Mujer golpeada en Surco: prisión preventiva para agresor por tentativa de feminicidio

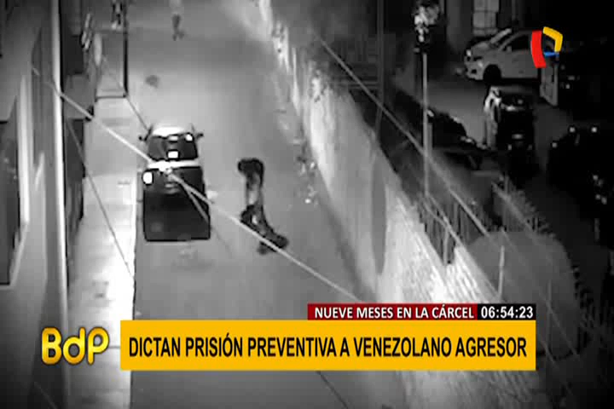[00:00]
Recuerdan a este ciudadano venezolano, Edison Jesús Romero, protagonistas de estas violentas imágenes, cómo golpeaba a esta mujer en surco.